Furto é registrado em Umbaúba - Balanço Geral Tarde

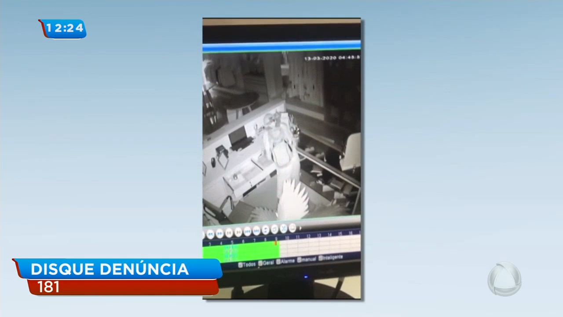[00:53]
4h45, muita gente indo trabalhar, viu, Tamiris? E ele aí, ó, roubando tudo. A gente que recebeu esses vídeos da população lá do município de Umbaúba, que pede ajuda para identificar esse indivíduo.